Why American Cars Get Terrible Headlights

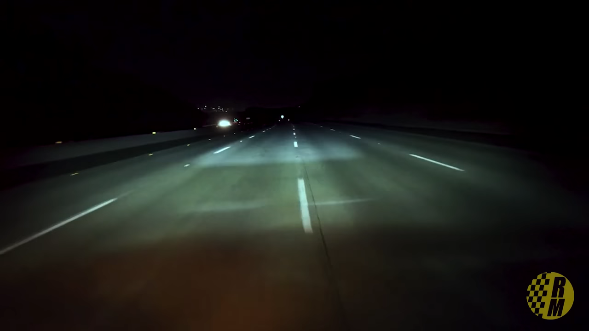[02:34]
The light is directed on the roadway by these mirrors and the beam can be very, very precise. The system can also dim areas in front of the car and direct the
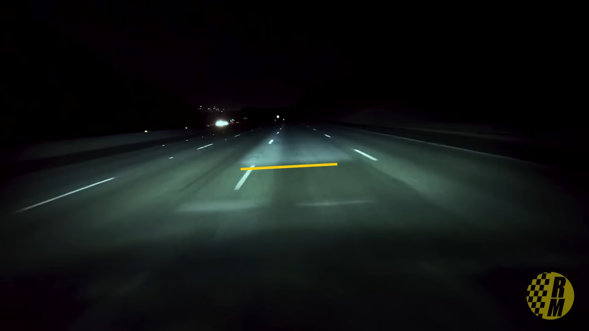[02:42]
light beams dynamically depending on the conditions. When you're driving, it produces what Audi calls a carpet of light up to 50 meters long. It illuminates your driving lane. And as you change lanes, it also adapts and moves the beam over to the new lane. This is a pretty sophisticated system.